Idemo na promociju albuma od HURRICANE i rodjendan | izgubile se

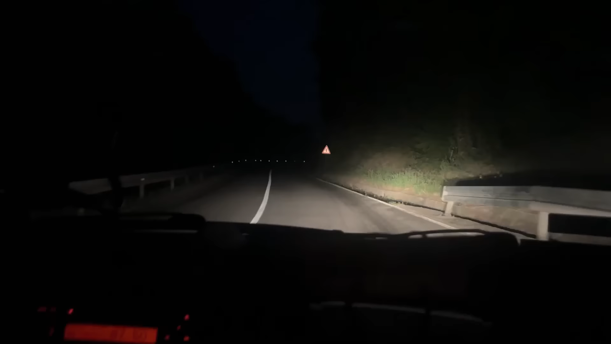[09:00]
Ljudi, ja ne znam gdje smo mi pošle, a mi se sve vrijeme penjemo, znači. Hoće možda da te pretikne. Pa ne, može na krivini.